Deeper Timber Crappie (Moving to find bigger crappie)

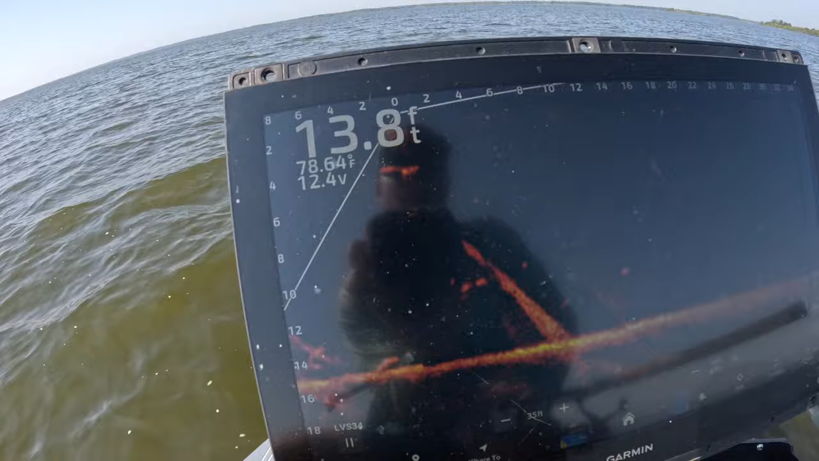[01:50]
On screen: depth 13.8 ft
column we've got look at this we got another good good mark right there so we'll be going after that guy right there for sure perfect mark you know that's probably gonna be a similar
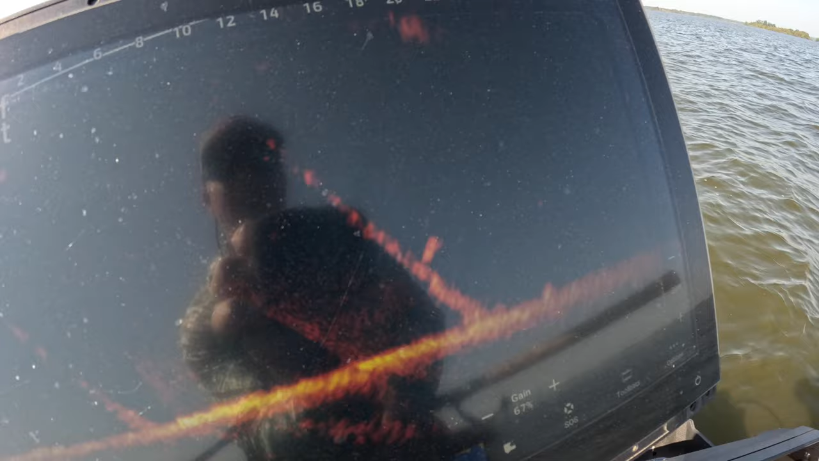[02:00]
size it's a it's at least a pound fish and that's a good-sized fish right now this time of year
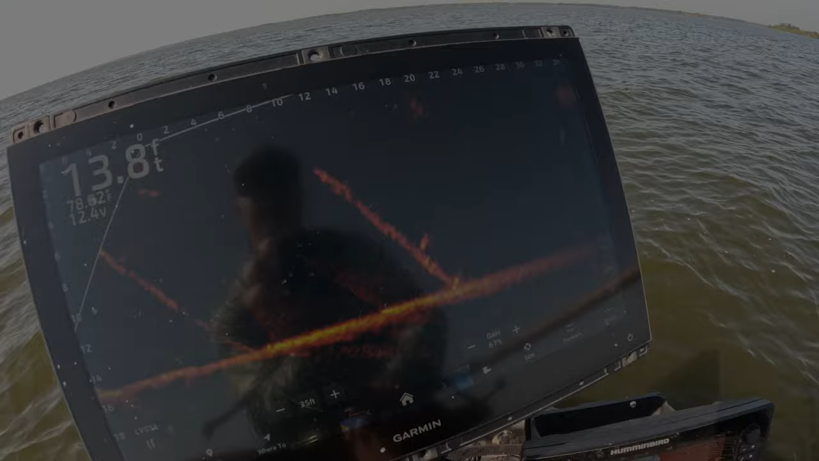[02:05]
On screen: depth 13.8 ft
there we go good fish another good fish nice solid eaters here definitely liking the size the size up no